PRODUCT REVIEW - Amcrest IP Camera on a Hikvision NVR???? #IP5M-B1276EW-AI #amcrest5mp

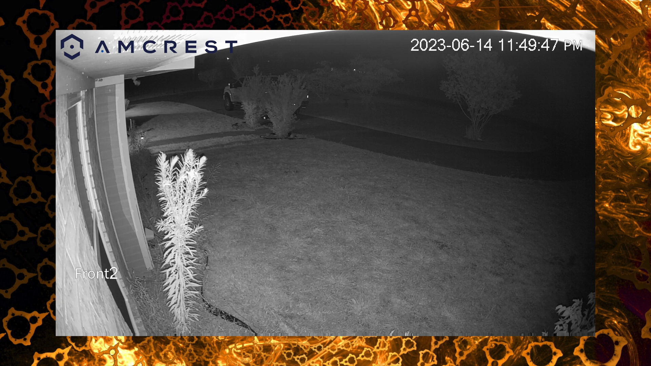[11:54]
I mean, this is a five megapixel camera. Looks like I probably should probably still shift that camera over just a little bit to pull it off that wall a little more. I'll get a little bit more viewing area. But nonetheless, again, I'm pretty pleased with the nighttime footage. Here is the daytime clip as well. And again, it looks pretty good.